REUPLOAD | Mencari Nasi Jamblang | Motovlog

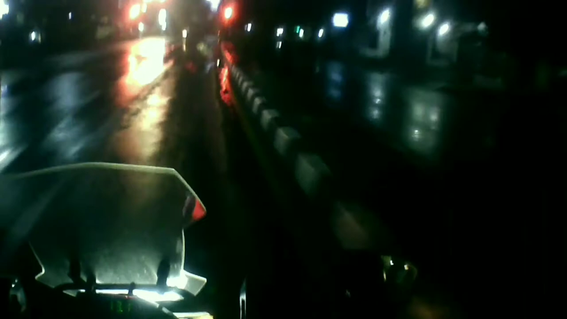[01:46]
Pasti buka, guys. Oke, kita U-turn di depan.
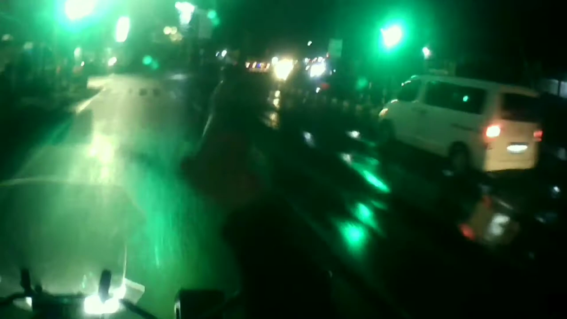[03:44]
Nah, kalau ke sana itu ke Cirebon. Oke, kita belok.
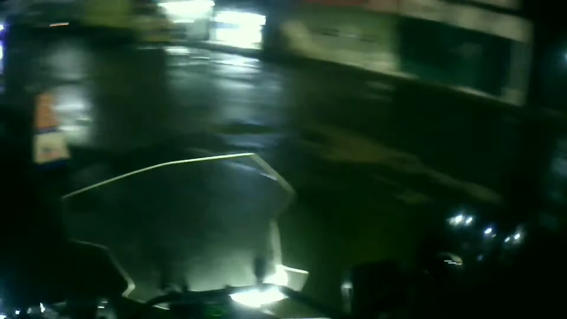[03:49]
Habis hujan gede, guys, semalaman. Lapar, guys.
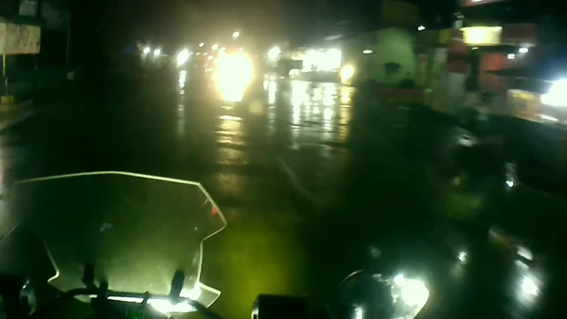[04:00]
Nah, ya kita juga sharenya biar ini cemilan. Apa ya, udah pada ini sih tutup jam 11 ini, jam 11 malam. Sebagian udah ada yang tutup, tapi sebagian juga masih ada yang buka. Geluduknya, guys, gede banget. Untungnya dia udah ini ya, udah reda hujannya.
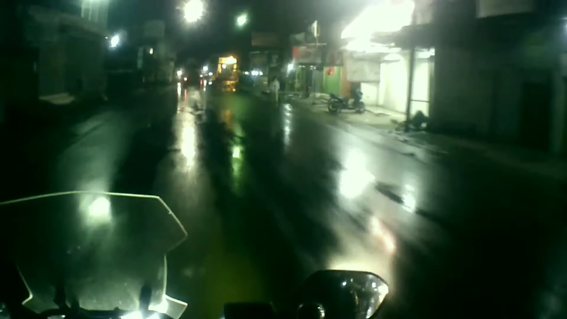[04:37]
Ada cewek. Oke, kita belok kanan. Lubangnya, guys, ngeri. Hati-hati, ini banyak lubang, gede banget. Tuh, guys, banyak sekali makanan, guys. Kapan-kapan coba kesini.
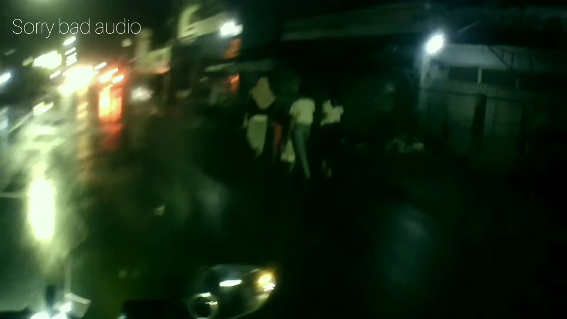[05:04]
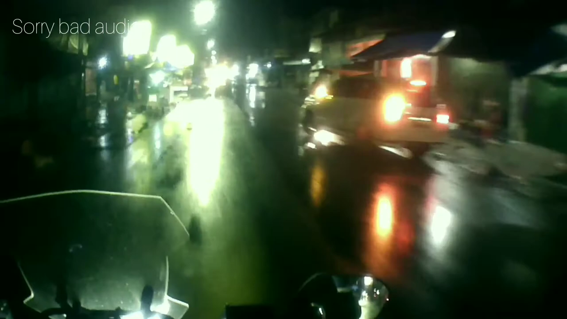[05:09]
Martabak ada tuh. Oke, jalannya seperti biasa guys, belum di ini perbaiki ini. Masih seperti dulu. Tak kunjung juga diperbaiki ya, sayang sekali.
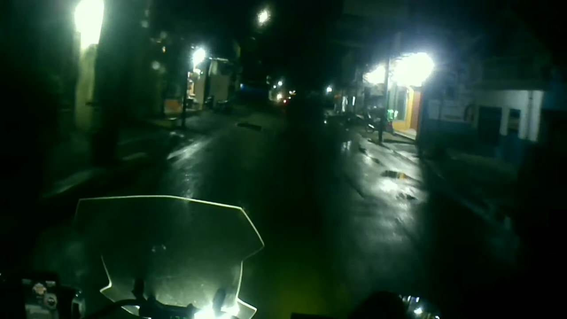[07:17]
Soalnya di sana ini sih belum ada penerangan, jadi ini harus patroli dulu. Halo guys, Arti Winangun guys. Dingin banget guys, habis ini hujan. Hati-hati jalannya licin brother. Malam-malam nyari makanan ya, lapar. Oke, kita lurus.